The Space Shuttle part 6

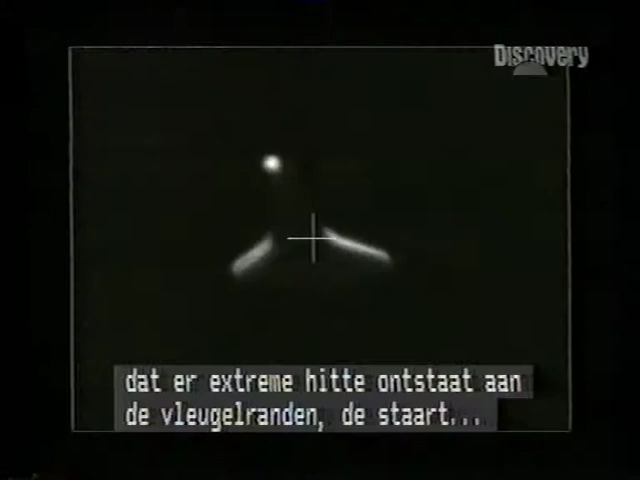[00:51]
you see that there are extremely hot places on the forward edges of the wings and the tails, and other places on the fuselage.